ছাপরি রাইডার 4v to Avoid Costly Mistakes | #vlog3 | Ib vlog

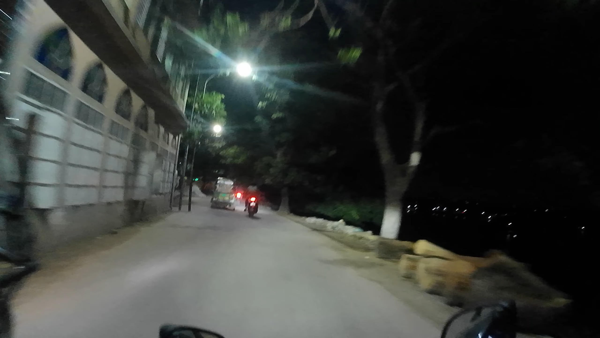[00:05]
মানে এইরকম একটা রাস্তার মধ্যে কীভাবে চালাইতেছে শুধু সেটা একবার দেখেন।
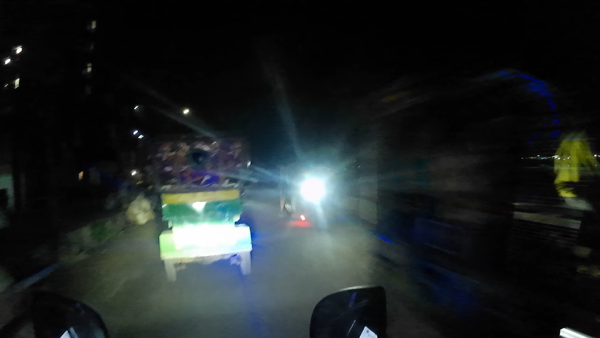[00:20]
আজকে আমি যাচ্ছি ইকুরিয়ার উদ্দেশ্যে, একটা বিয়ের দাওয়াত আছে সেখানে, আর বের হয়েছি কামরাঙ্গীচর আমার বাসা থেকে।
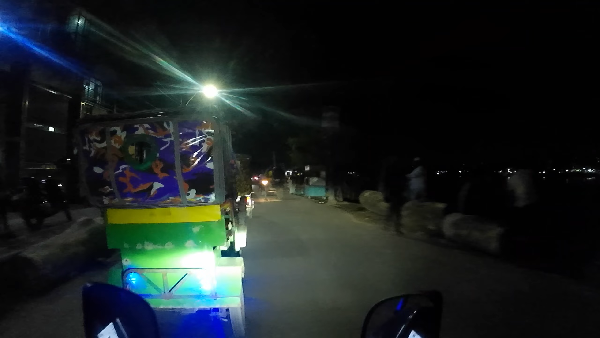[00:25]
সো কামরাঙ্গীচরের যে আমার সবচেয়ে পছন্দের রাস্তা বেড়িবাঁধ,
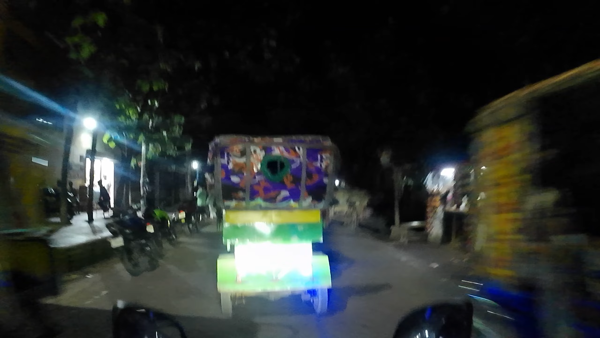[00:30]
এটা শুধু আমার না পুরো কামরাঙ্গীচরবাসীর পছন্দের রাস্তা বেড়িবাঁধ, এই বেড়িবাঁধ দিয়ে কিন্তু আমি বের হয়েছি।
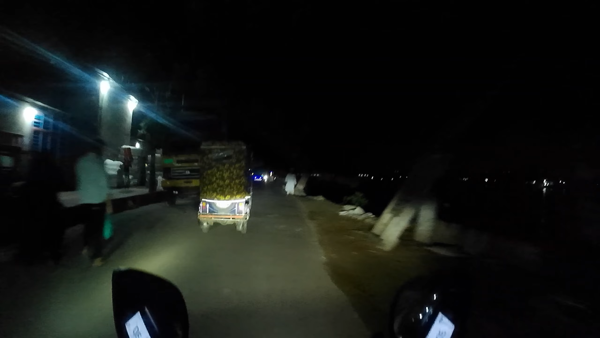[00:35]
সো কামরাঙ্গীচর থেকে বের হওয়ার সময় সবসময় আমি এই রাস্তাটাই ব্যবহার করি, কারণ রাস্তাটা খুব সুন্দর লাগে আমার কাছে দেখতে। বেড়িবাঁধের মতো একটা রাস্তা যদি এরকম একটা ট্রাক ঢুকে তাহলে
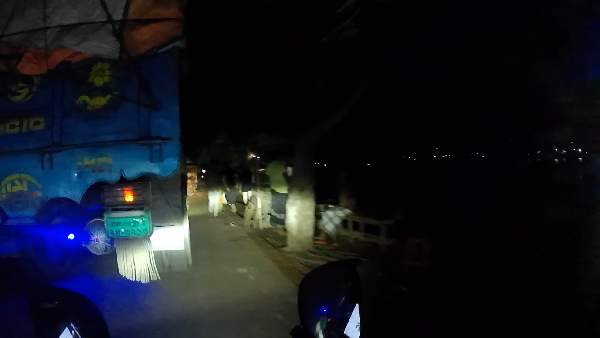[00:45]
বাইক চালানোটা কিন্তু মুশকিল হয়ে যায়,
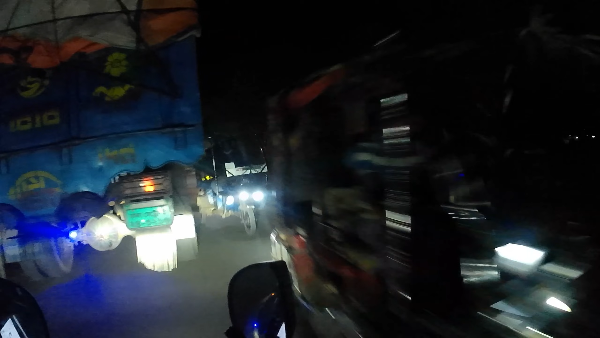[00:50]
কারণ আপনার ডান পাশ দিয়ে গাড়ি আসতেই থাকবে, এক দ্বিতীয়ত আপনার বাম পাশের ট্রাক, তো আপনার আস্তে ধীরে চালাইতে হবে।
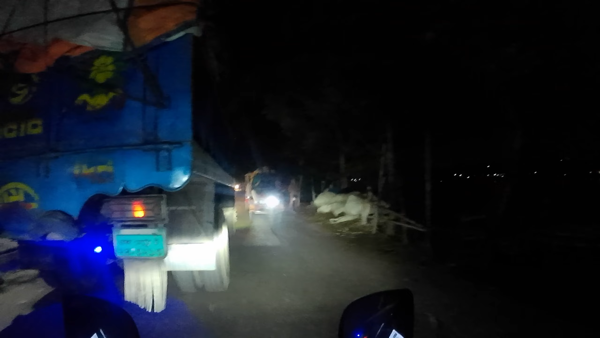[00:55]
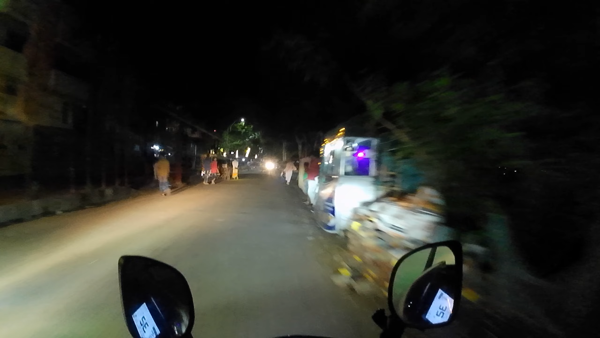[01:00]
যাক, ট্রাক ড্রাইভার কিন্তু বুঝতে পারছে আমার দুঃখটা কোথায়, সে কিন্তু আমাকে যাওয়ার সুযোগ করে দিছে।
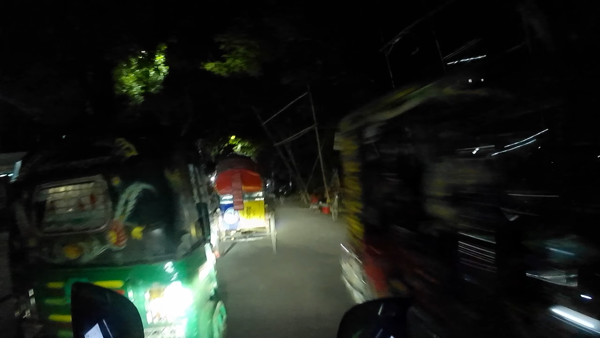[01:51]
মানে সামনে জ্যাম, যেতে পারবে না ও,
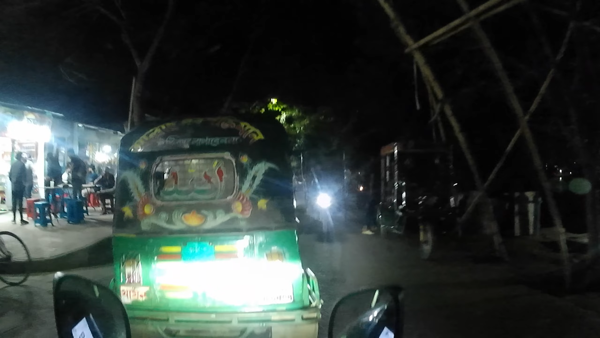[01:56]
তারপরে মনে করেন আমাকে এমন পরিমাণে হরেন দিতেছে, আর যাওয়ার সময় তো প্রায় আমরা লাগাই দিছিল।
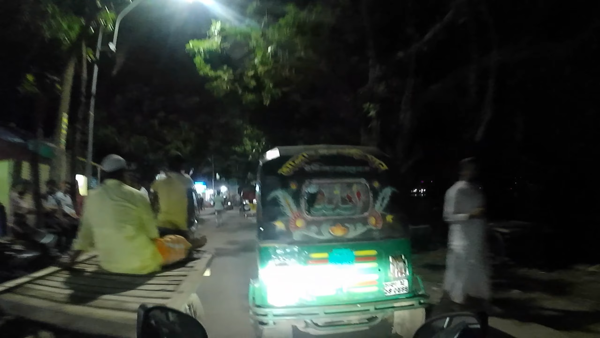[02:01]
দেখ, রিক্সাওয়ালার আগের থেকে অনেক ভালো হয়ে গেছে, সুন্দর মতো গাড়িটা থামায় আমার যেতে দিল,
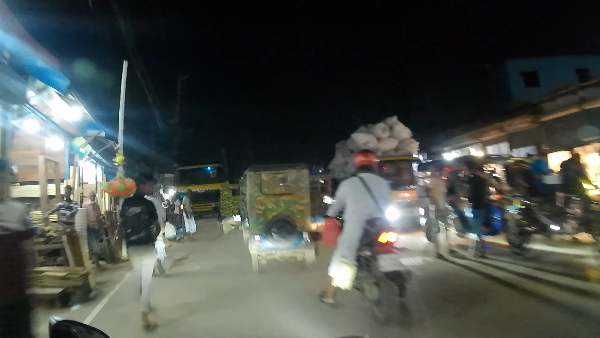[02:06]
নিজে তো থামাইলো, পেছনে দুইটাও থামাইলো, থামায় আমার যেতে দিল।
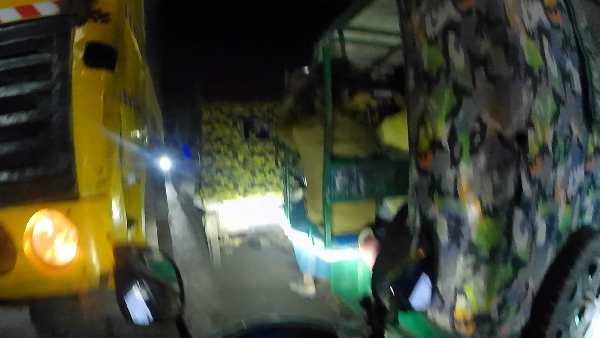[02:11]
খুব ভালো লাগলো ব্যাপারটা, যে পরিমাণ গাড়ির চাপ ছিল এখানে আমি ভুলও বের হইতে পারতাম না দিক দিয়ে।
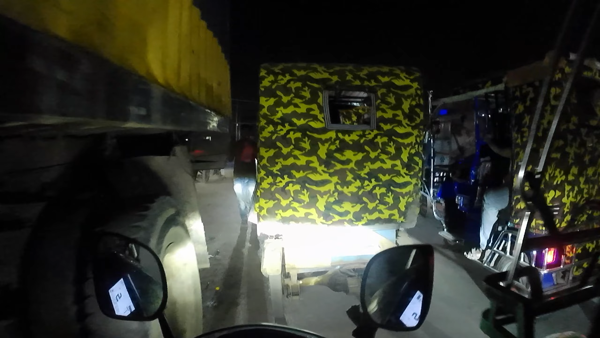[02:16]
দেখি লোয়ার ব্রিজের উপর দিয়ে চলে যাবো, যদি না ব্রিজের উপর তো জ্যাম নেই, জ্যাম হচ্ছে সব ব্রিজের গোড়ায়।
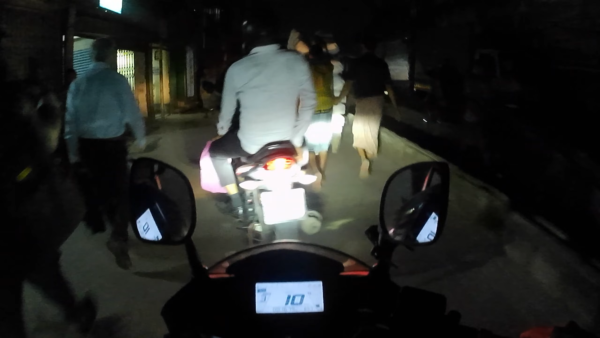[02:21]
যাক, ঢাকা মেলে সামনে একটু দাঁড়াবো, তারপরে আবার গাড়ি স্টার্ট দেবো, একবারই করিয়া চলে যাবো একটানে। চিন্তা করতেছি কখন আমি হানি ফ্লাইওভার উঠবো,